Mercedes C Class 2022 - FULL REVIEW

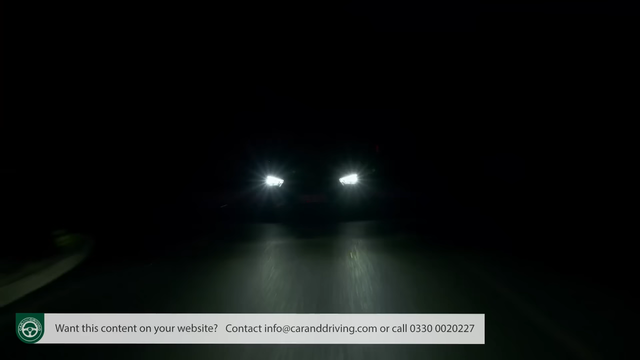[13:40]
Mid and high-spec models come as standard with a digital light feature for the headlights too. It's very clever. It projects guidelines, symbols and animations onto the road in front of you as you drive.